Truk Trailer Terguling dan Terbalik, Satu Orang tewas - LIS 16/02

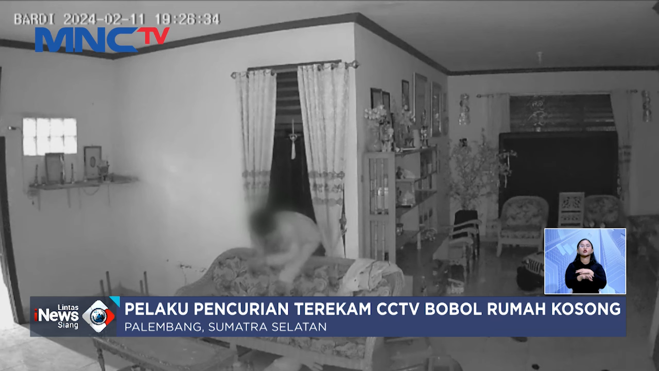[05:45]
Pelaku masuk usah menjebol atap rumah dari salah satu kamar, lalu menyatroni kamar lainnya.